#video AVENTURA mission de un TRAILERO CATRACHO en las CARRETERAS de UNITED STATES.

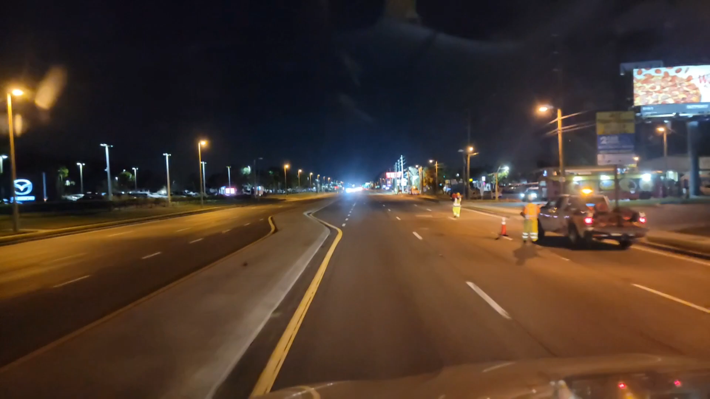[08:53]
Hoy iban a empezar a trabajar ahí por mi casa, que también están ampliando la carretera ahí. Es no más de dos carriles de ida y venida, ¿verdad? Pero van a hacerlo de dos carriles, o sea, dos yendo y dos viniendo.
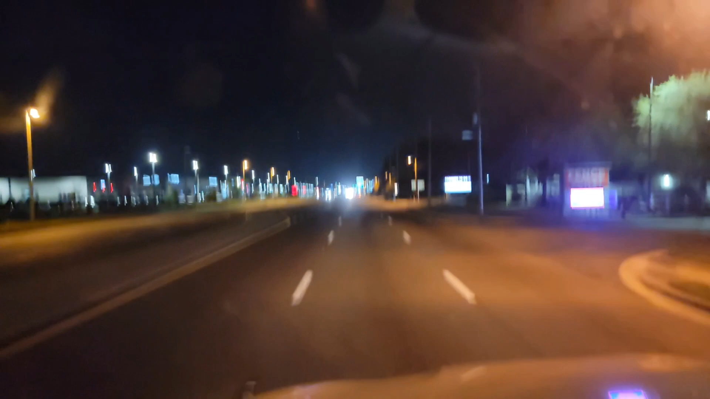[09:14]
Es la famosa OBT, mi gente, la famosa OBT, que más adelante cuando uno pasa allá de Florida Mall, todo eso, también no es aquí. Ah, aquí tenemos que parar porque ahí hay cámaras.
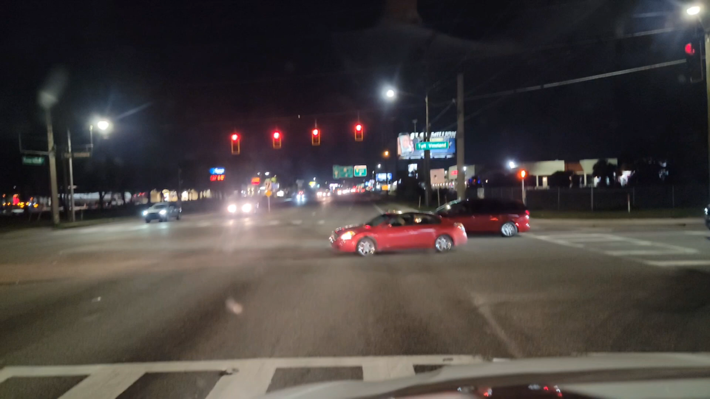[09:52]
esa cámara nos tira una foto y ahí está el ticket o la multa, como se le dice, ¿verdad? Así que es mejor parar.
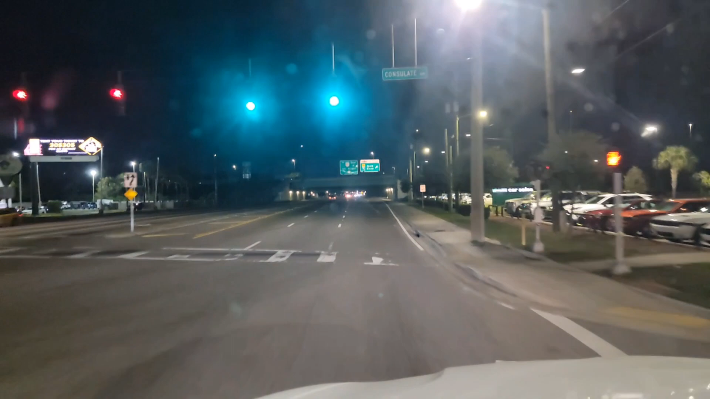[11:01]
aquí, estamos, mi gente, cogiendo lo que viene siendo el Royal Turnpike. Está, puede ir como en dirección a Miami y también que es hacia sur, ¿verdad?
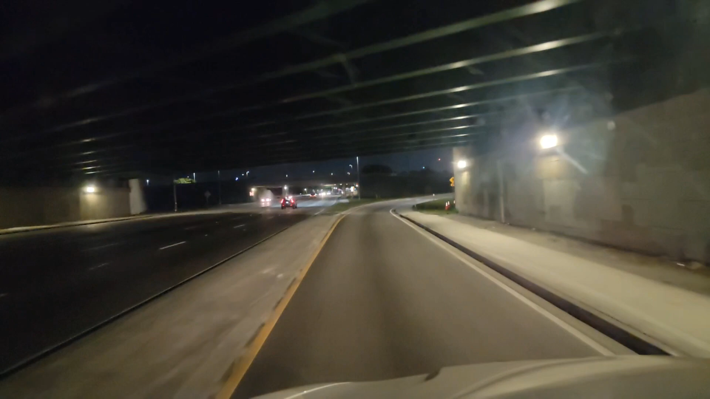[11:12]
Miami, o al norte, que es dirección hacia Atlanta, bueno, hacia la I-75, pues está el Turnpike, no llega hacia Atlanta. I-75, bueno, y la I-75, dependiendo si vas para el norte o vas para Take the ramp ahead, then keep right. Vas para Atlanta, pero si vas para el sur, vas para Tampa.
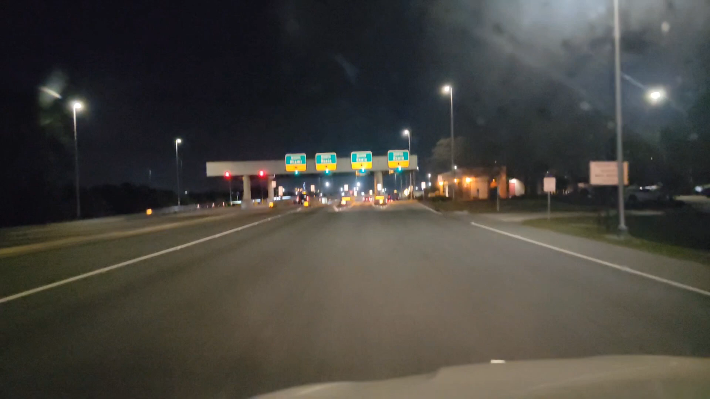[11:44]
Be in any of the three right lanes. Acuérdense, mientras aquí siempre cruzando esto 25 millas por hora,